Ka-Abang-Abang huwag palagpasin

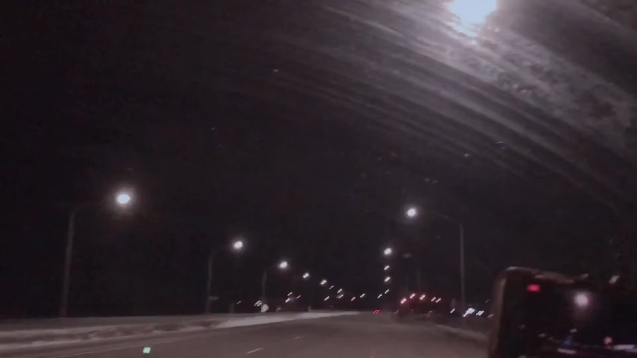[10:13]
Ngayon lang kami lumabas ng ganitong oras, you know, sa highway. Magti 3 o'clock with the time change. Wala kang makita sa sasakyan, kami lang.